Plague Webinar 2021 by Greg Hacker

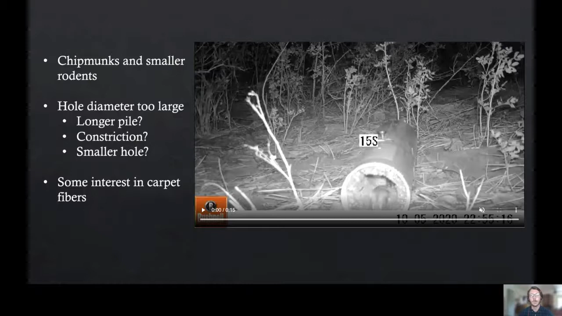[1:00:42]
and they're easy to treat chipmunks there's just a tiny little hole in the ground or in a log somewhere so they're much difficult more difficult to treat with the dust so the the bait tubes are there to kind of complement the the burrow dusting and what we found with our videos and i'll play this little guy here you can see this mouse inside the bait tube obviously interested there's no bait to be had but you can see it's pretty much just getting its feet and maybe its tail is actually touching the treated carpet so um you know basically the the hole diameter the pipe diameter is too large we could use a longer pile carpet like a shag but i don't it's difficult to find that